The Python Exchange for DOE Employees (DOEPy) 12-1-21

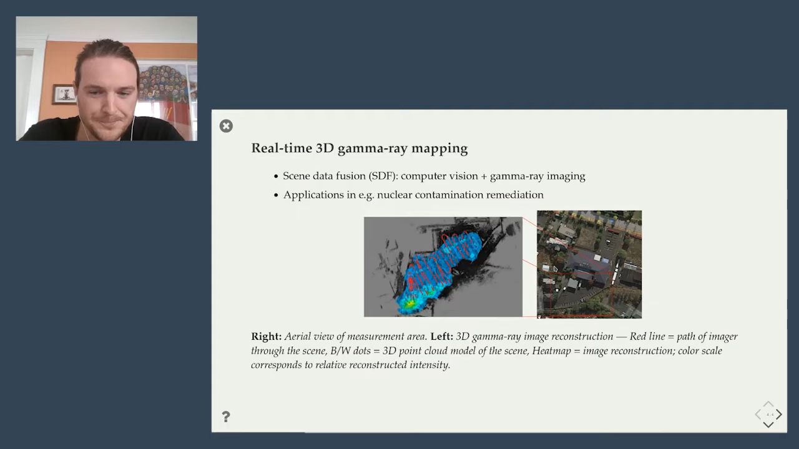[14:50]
you perhaps recognize this image on the left as having been made with MyAvi. So we've used a lot of different Python based 3D visualization packages and MyAvi was one of them. And of course, another application was sort of taking the same imaging modality and instead of